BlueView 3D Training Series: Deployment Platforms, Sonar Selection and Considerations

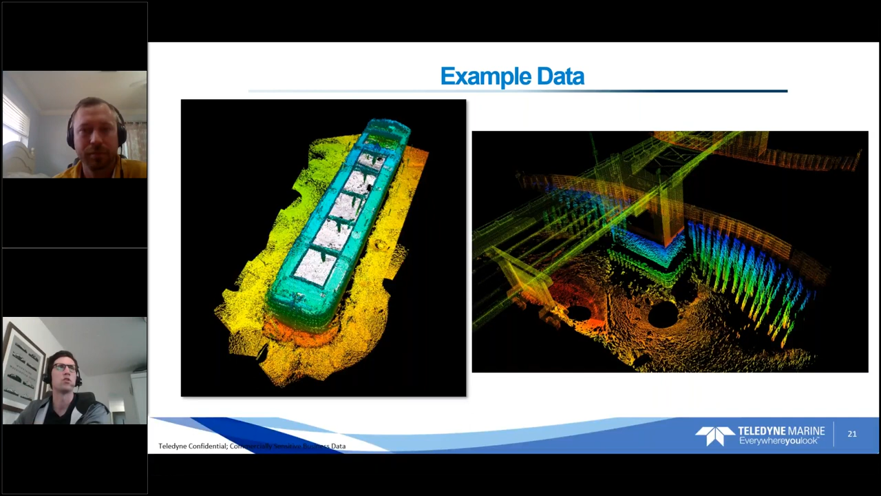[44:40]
Laser scan tied to point cloud, another nice sunken barge data set. We've actually applied a unique color scheme here. So just colored it by the structure. So again, you can really color it however you want to present to whoever you want to present to the end customer. Photo mosaicing is a nice way to represent data. Just tying it to a photo with Photoshop or whatever you want to use really creates a nice picture, which we can see in both of these.
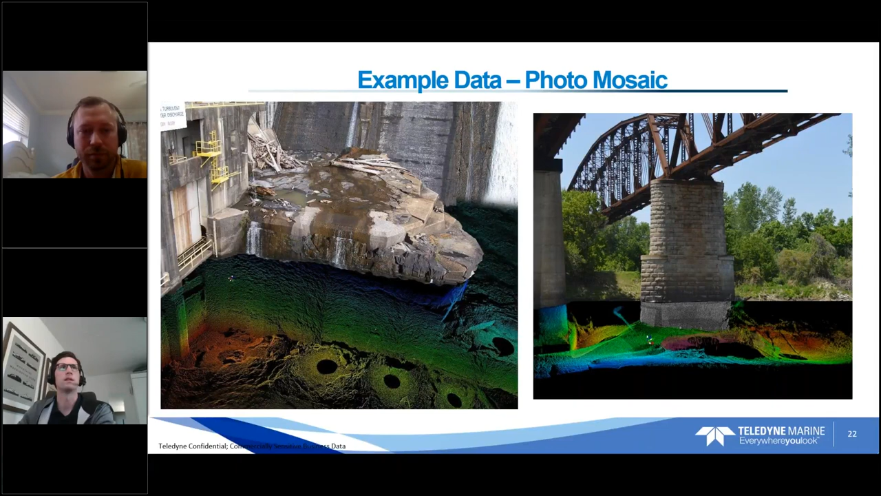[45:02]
Kind of gives it a little more context for maybe the more untrained eye or people who aren't used to seeing this in our data. Dam tubes, pretty simple.
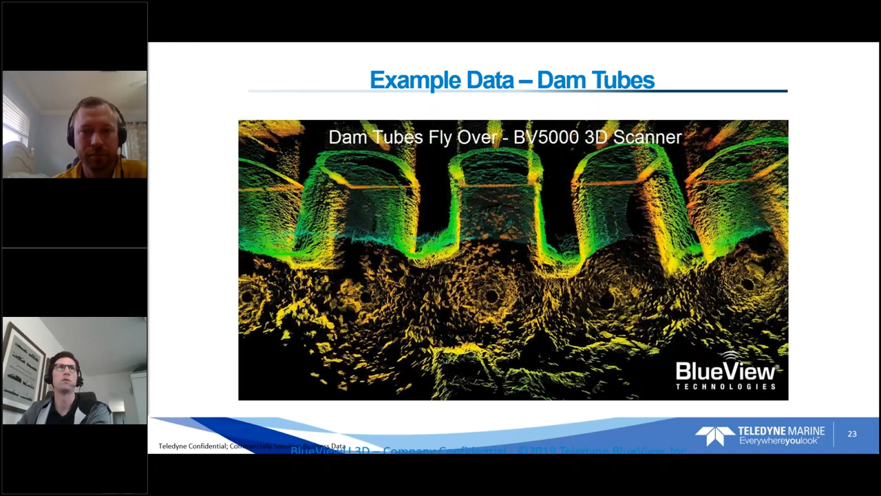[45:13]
We're just placing the tripod outside each of these dam intake. Were you on this one, John?
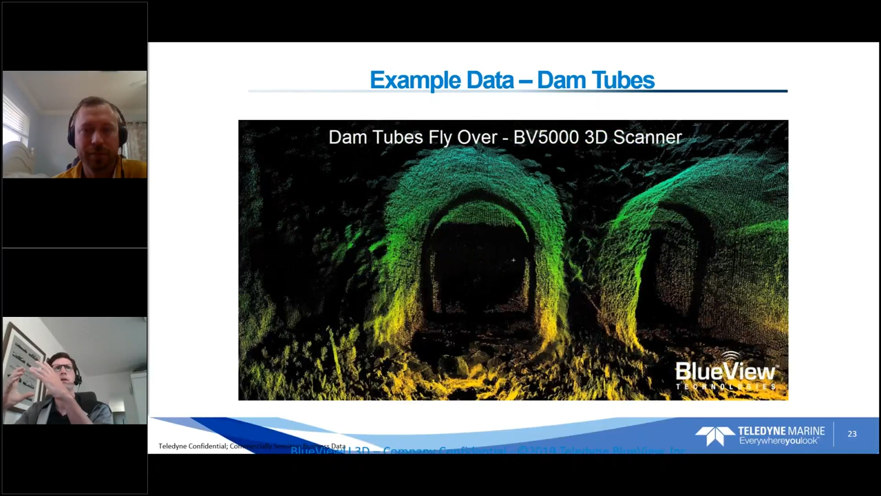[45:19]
Yeah. Yeah. Again. Yeah.
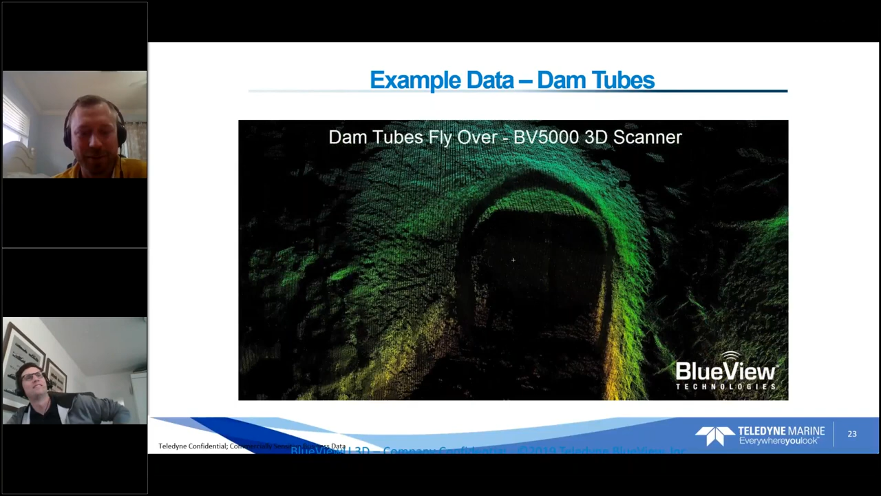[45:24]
This was – we actually had to shut down the – these are outflow tubes from a hydroelectric dam.
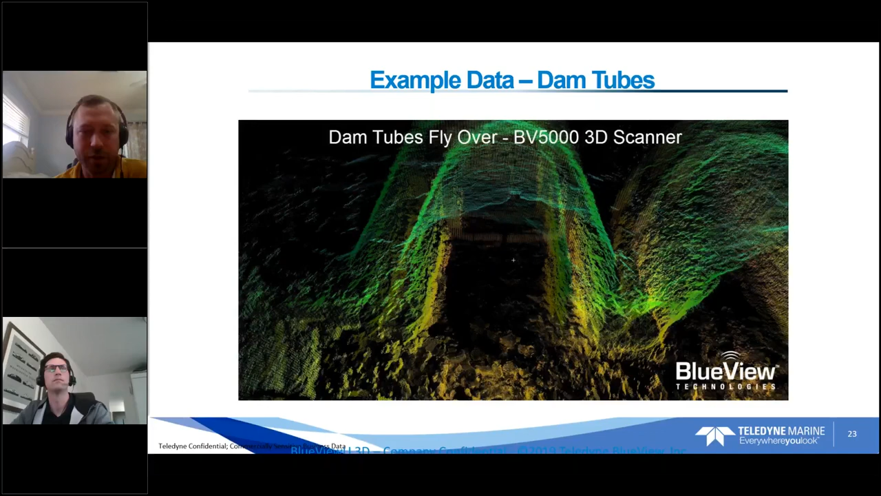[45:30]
So they were interested if there's any major debris blocking any of these tubes from the water flowing out,
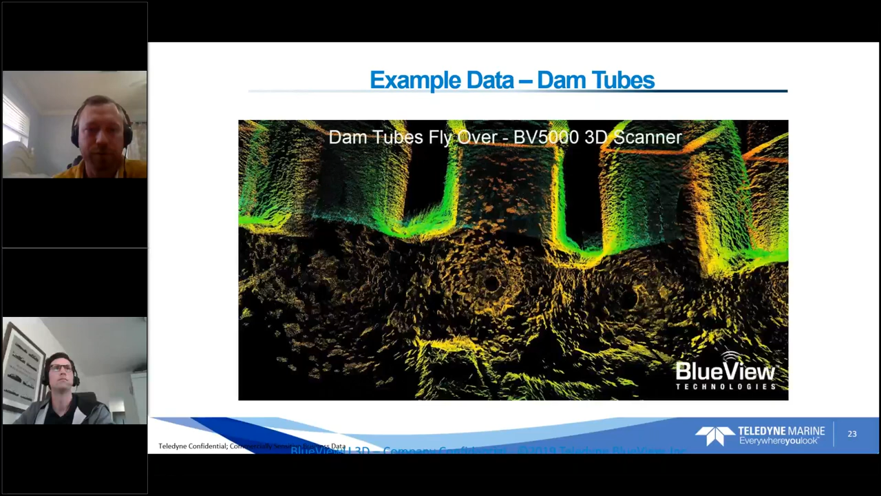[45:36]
you know, causing more resistance of the area.
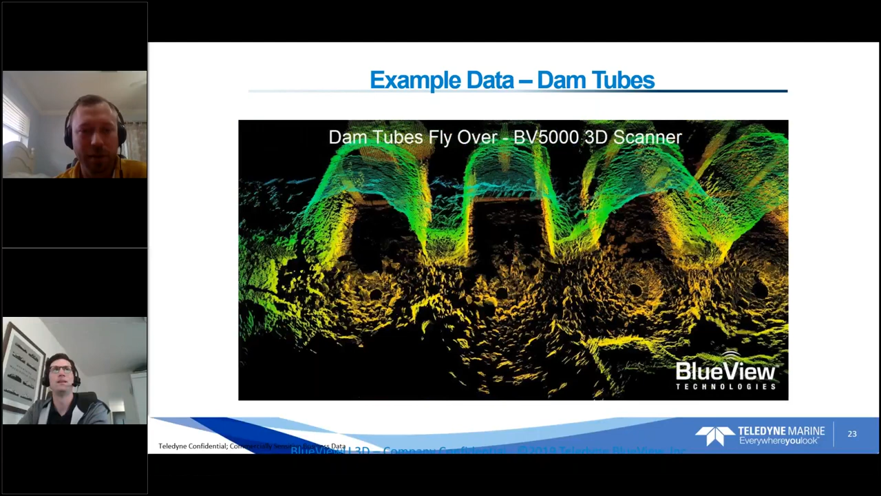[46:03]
So – High pressure for a new surveyor. Yeah. It was – get in and scan and get out.
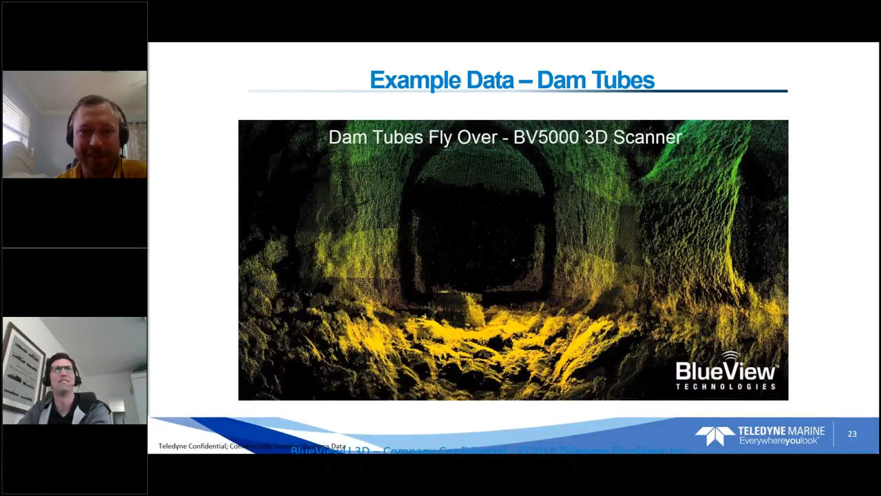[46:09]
So they didn't know on – you know, so their focus was individual tubes.
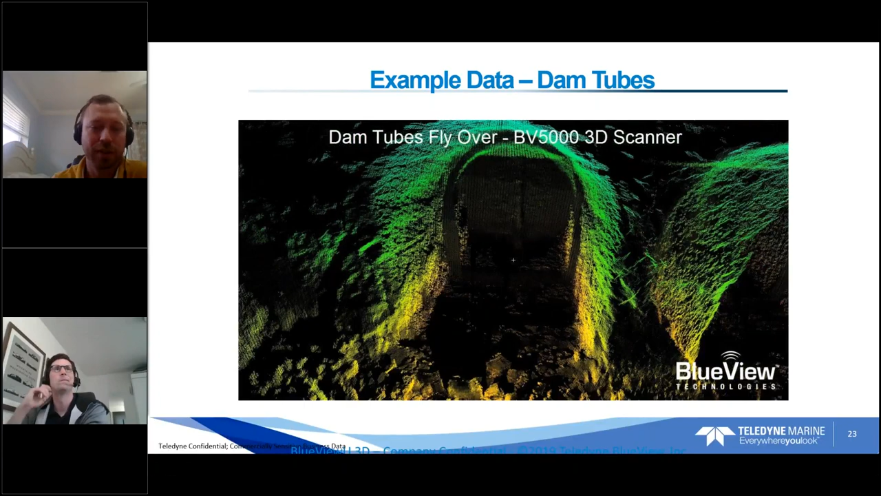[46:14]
And then if we were lucky enough that we could register them together, we did.
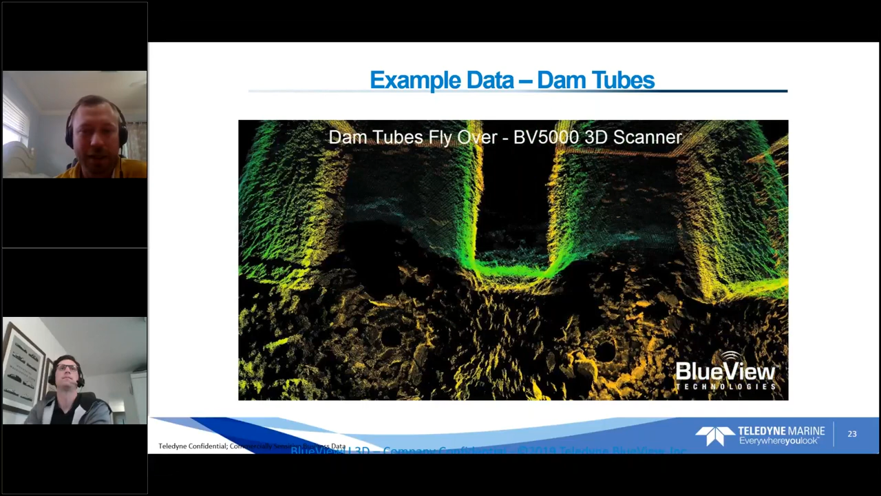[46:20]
So we we did what we needed to do.
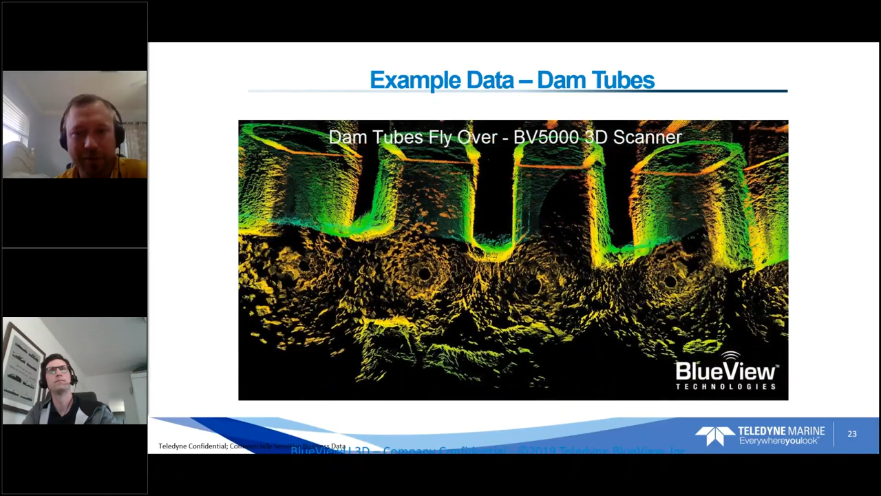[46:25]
But the final mosaic of all of them together is probably not survey grade, where they're registered, you know, really well together. But it's a fun video to have them all together. Yeah. And that's the case a lot of times. I mean, it's – you know, it's difficult.
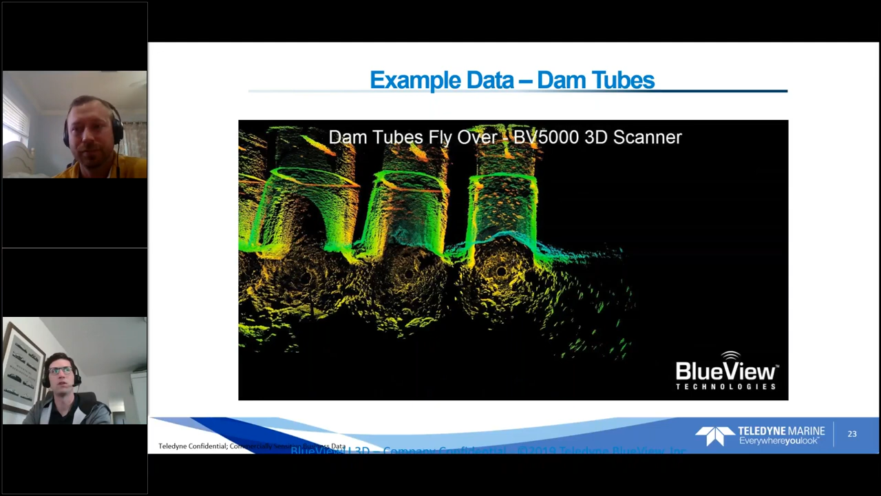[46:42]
John and Taylor, I have a question. Oh yeah, go ahead. Amador asks, how much time – survey time is needed for a job like this? And I would assume it was either the steamboat – Sure. So, for example, the – if we go to the paddle wheel boat,
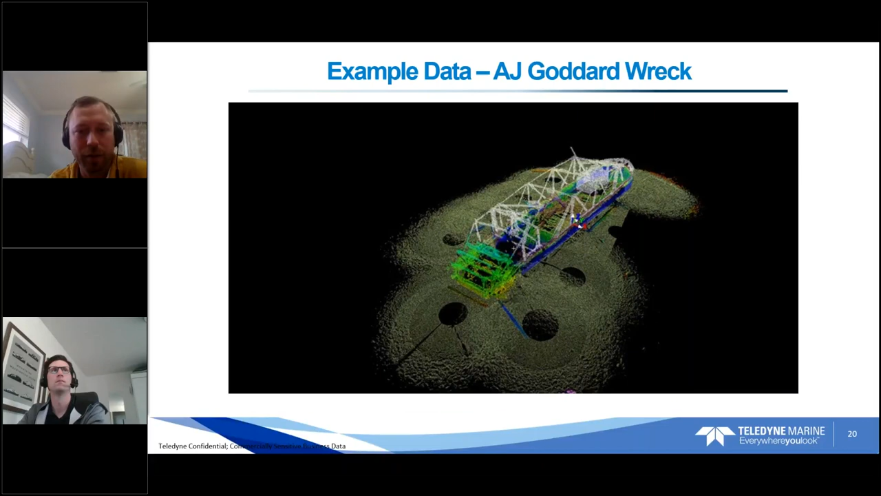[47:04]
each individual scan location, we wanted the highest resolution possible.
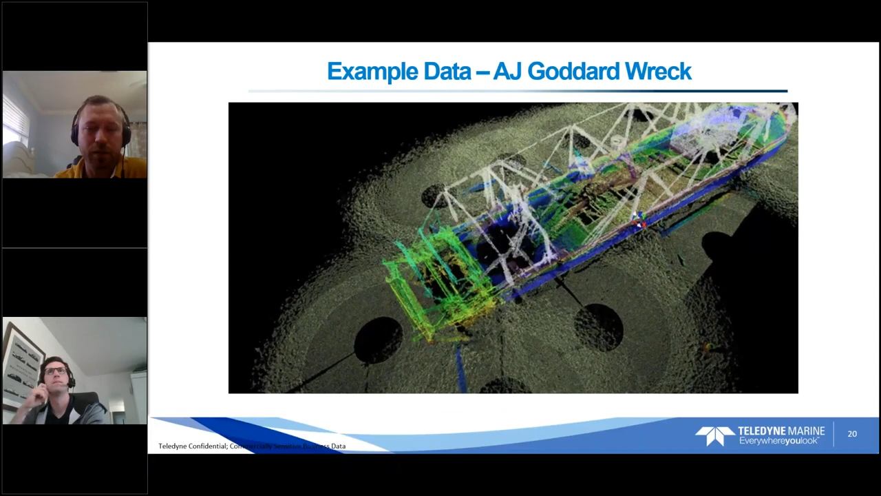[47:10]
So each – and we'll go into very much more detail on this in the next webinar when we talk about the ProScan software where we set up each individual scan.
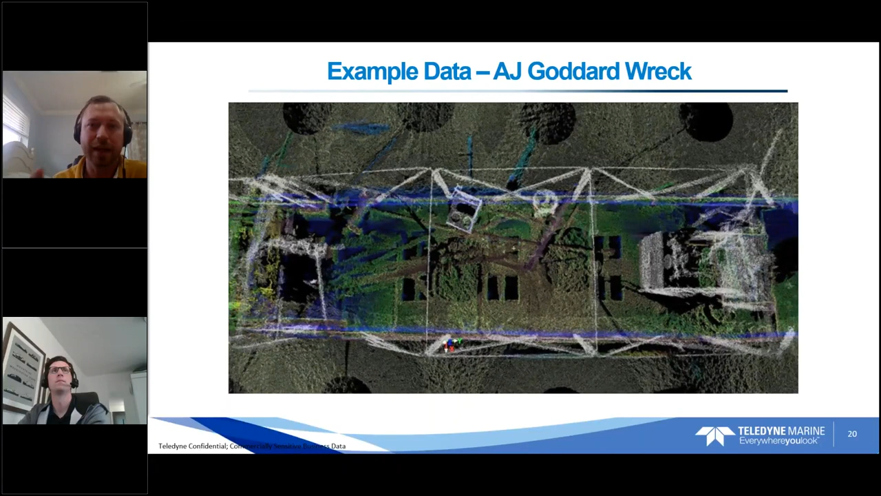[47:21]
But essentially, you can scan anywhere from one degree or I think even half a degree a second from half a degree a second scanning up to 10 degrees a second.
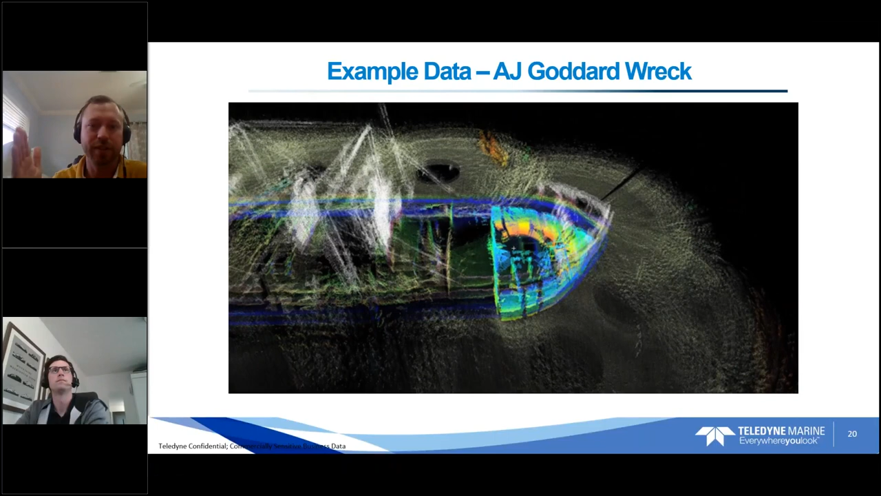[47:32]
So, depending on how detailed and how accurate you need the data to be and how dense you need data to be, it can be anywhere from 25 minutes per scan, you know, down to a couple minutes. So, also, if you need full coverage from the seabed as tilted far down as possible all the way up, that would be, you know, potentially four different tilt angles for one location that you're merging together.